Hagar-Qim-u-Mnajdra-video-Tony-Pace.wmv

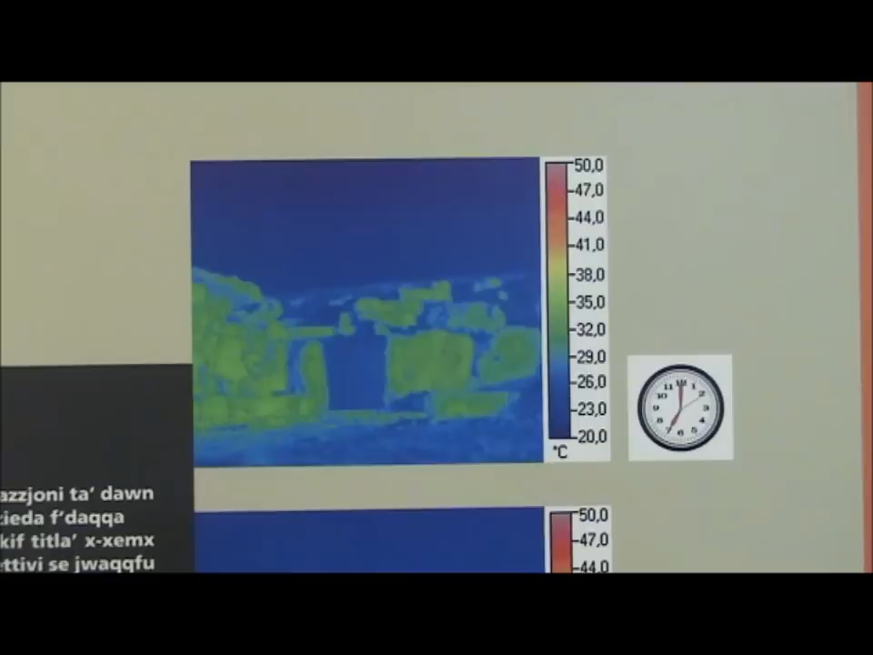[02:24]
On screen: scale top 50.0°C
Ir-ritratti ttieħdu apposta b'sistema ta' infrared u ttieħdu f'ħinijiet
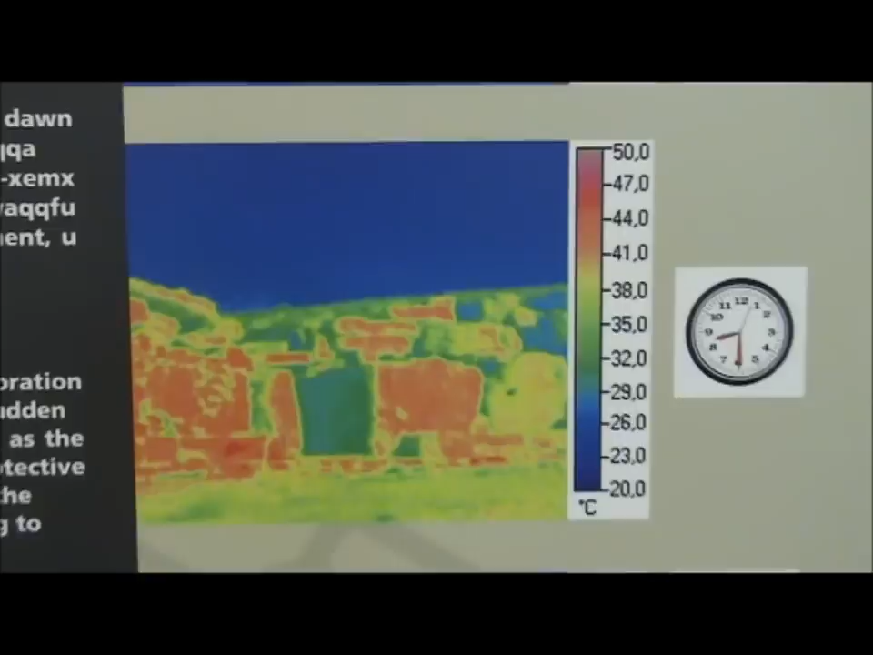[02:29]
On screen: scale top 50.0°C, scale bottom 20.0°C
differenti matul jum sajfi tal-Ulju.
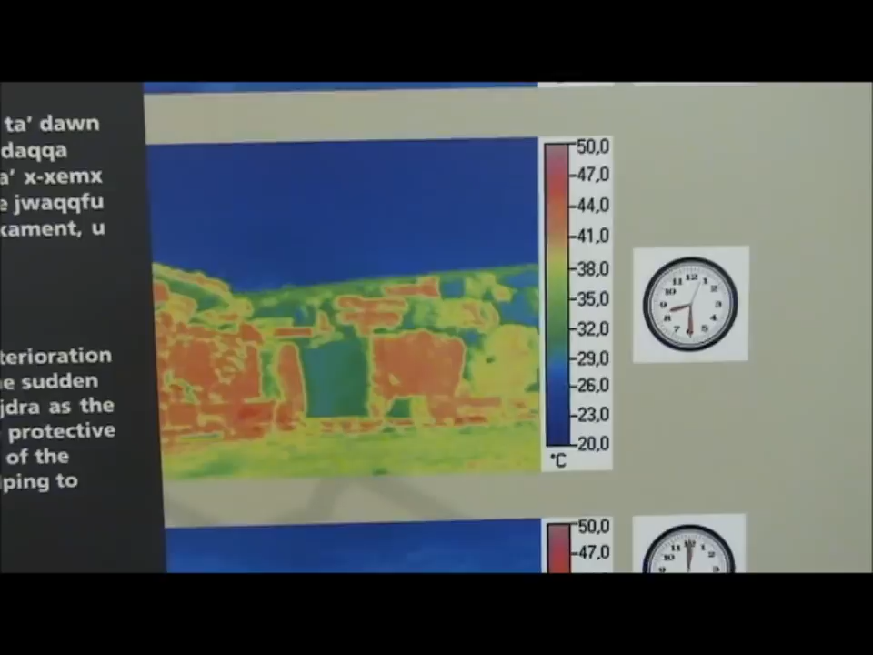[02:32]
Il-kulur aħmar jurina l-effett li x-xemx ikollha fuq il-ħaġar mikxuf.
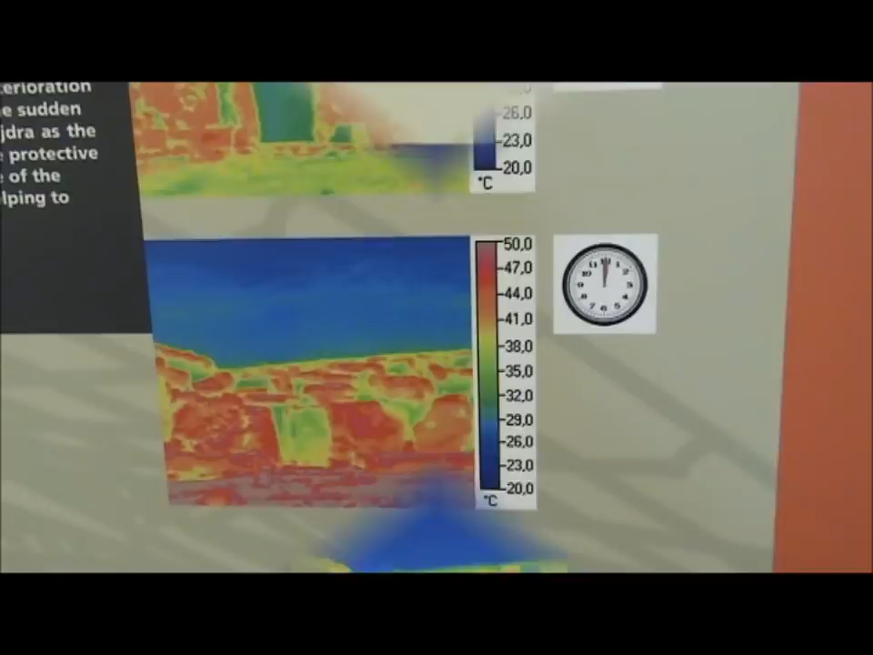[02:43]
On screen: scale top 50.0°C, scale bottom 20.0°C
Innutaw id-differenza fil-kulur aħmar bejn it-tminja ta'
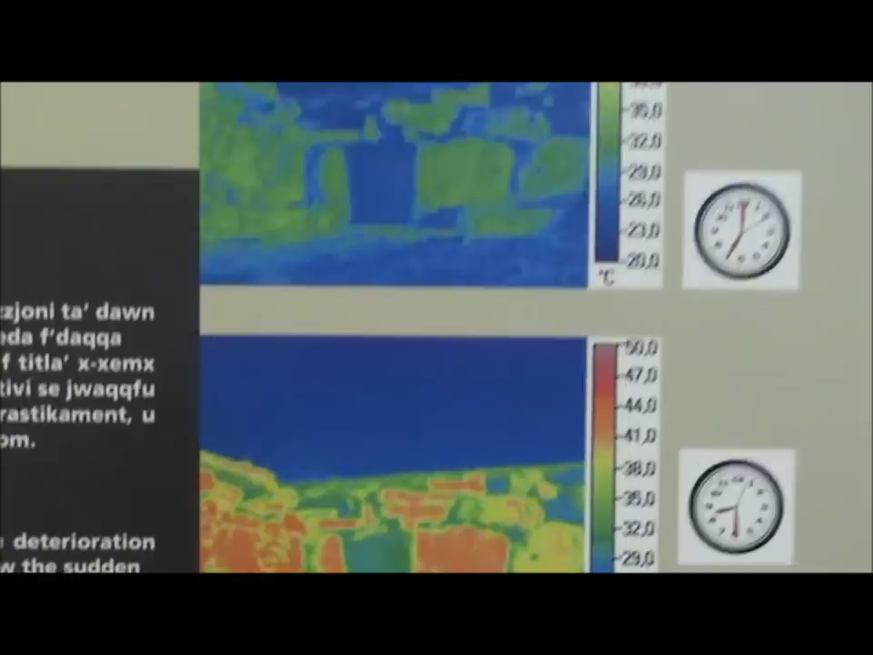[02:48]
filgħodu u bejn nofsinhar meta mbagħad tikkarga x-xemx.